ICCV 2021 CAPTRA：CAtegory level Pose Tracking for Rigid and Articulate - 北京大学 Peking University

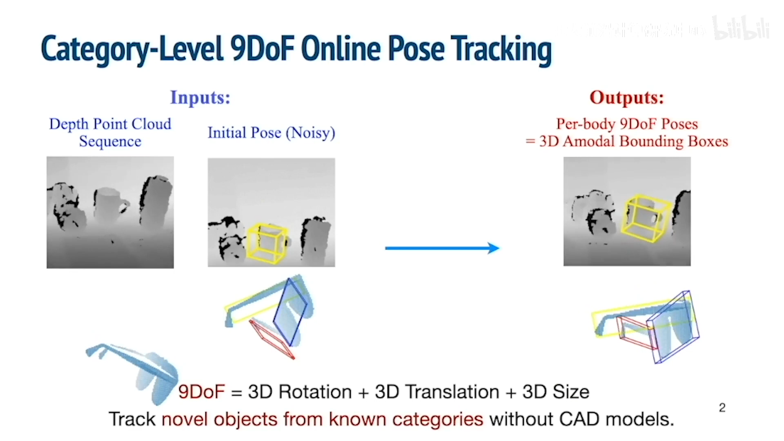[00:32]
and 3D sizes, which can be represented and visualized as 3D model bounding boxes. Our method is designed to handle novel instances from known categories without CAD models. Let's start by looking at some qualitative results.